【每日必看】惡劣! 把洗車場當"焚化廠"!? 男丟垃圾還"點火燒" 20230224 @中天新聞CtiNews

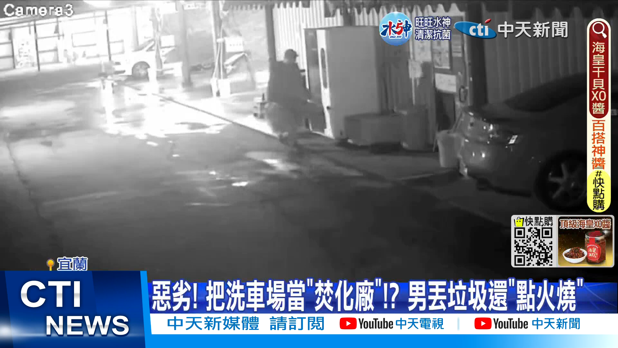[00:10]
張的是他還點火燒垃圾之後默默地站在旁邊看垃圾燒個光光